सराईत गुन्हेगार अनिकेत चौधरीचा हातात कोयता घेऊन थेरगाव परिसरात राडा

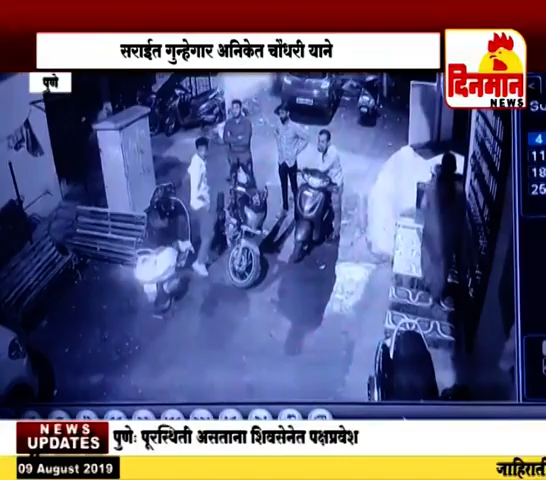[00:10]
याचा सह तैचा साथी दारान वर गुना दाखल करनाथे तोई आनिके चौधरी हाता दार्दर शस्तर गेवन तैचा साथी दारा सह दूचा क्योरू नला तैने थेरगावी थे थमलेले तरूनां सोबत राडा घतला ही गटना गुरुवारी रातरी �
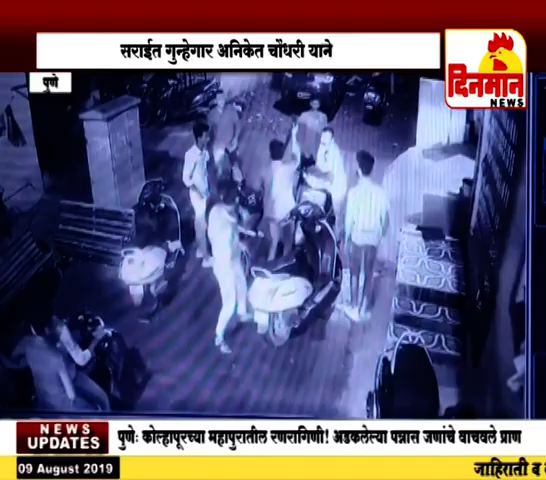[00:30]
आनिके चौधरी याचा और वाकड़ पूलिस आनि गहतक कारवाया प्रतिवन्द काईद्यान वे कारवाई के लिए पेम्परी चिसवाण पूलिस आयुकता लातीली ही पहली यें पीडिये चे कारवाई याहे एक वर्षे साथी तेची कारा गरहत्रवान की केले नंतर तो � वर्षपूर्तिया आगो दरस बाहर यूना से उच्छात मांड़ता है